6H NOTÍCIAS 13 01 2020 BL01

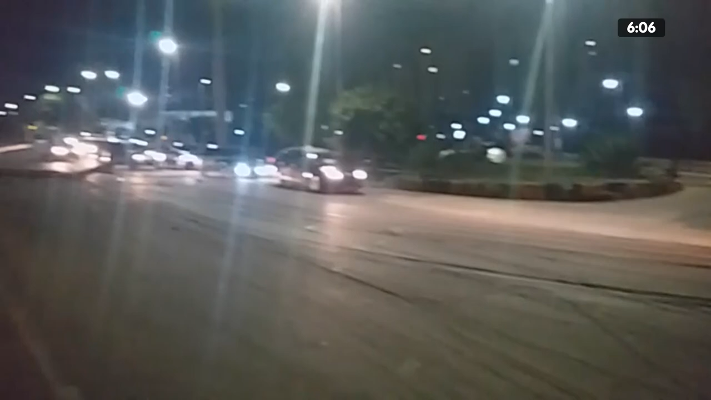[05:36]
Olha aí, ó. Olha como é que ficou o trânsito na madrugada deste domingo lá na Avenida Coronel Teixeira.